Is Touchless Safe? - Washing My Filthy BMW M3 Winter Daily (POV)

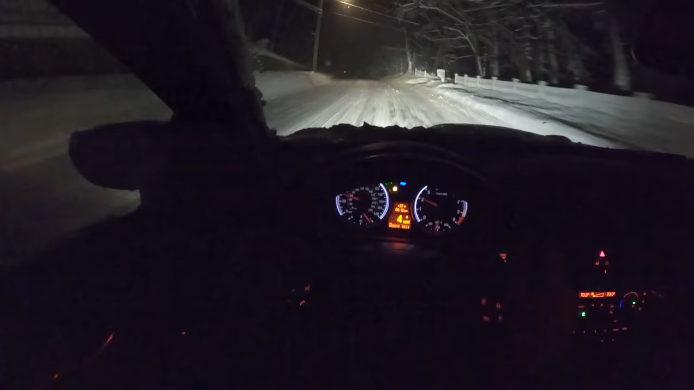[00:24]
Well, I wasn't out doing snow drifting, but I was driving home, and naturally, I end up snow drifting. But the car is filthy. It's absolutely disgusting, and this is the big problem with winter, right?